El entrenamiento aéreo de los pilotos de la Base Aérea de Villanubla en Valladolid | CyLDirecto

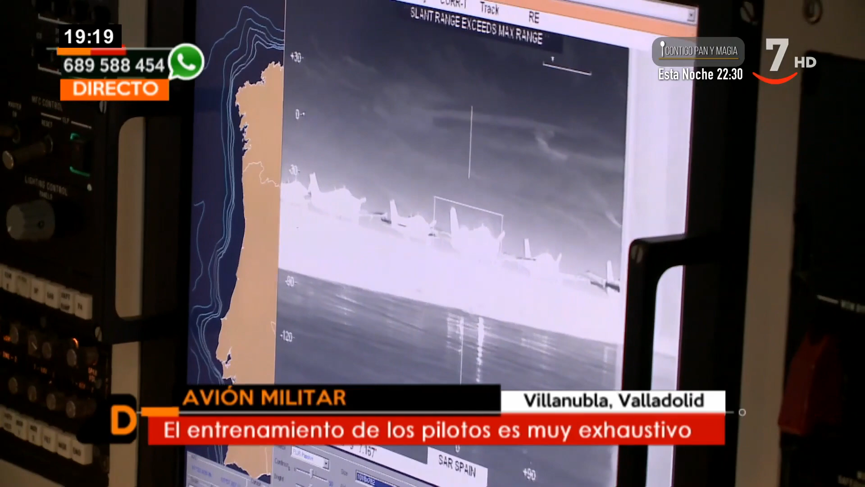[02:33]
Cuando estamos haciendo una operación real en la zona de mar,